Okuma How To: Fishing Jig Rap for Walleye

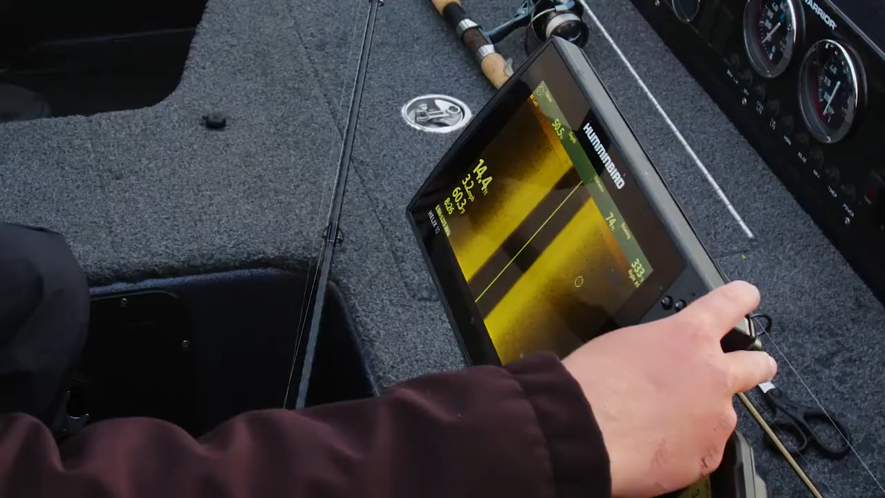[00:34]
right on the edge of the weeds and like 14
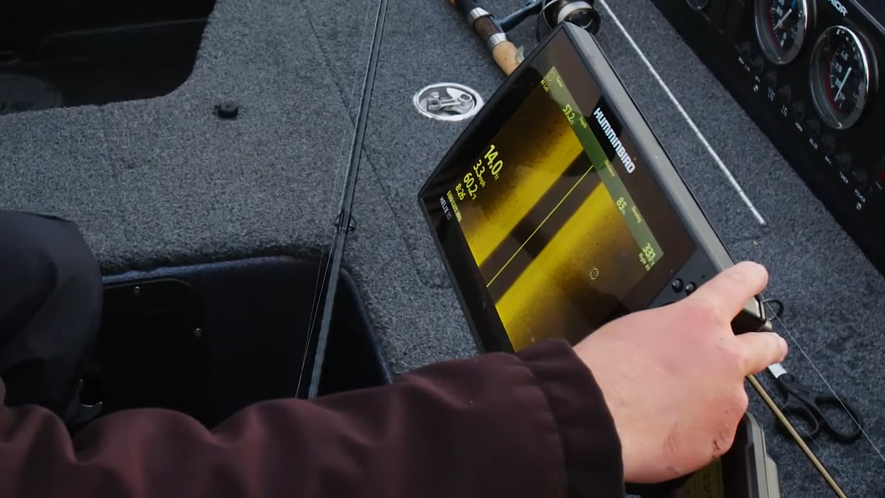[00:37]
to 20 feet of water you can see them all over on the side imaging on the sand basically all you need I prefer about a 6 8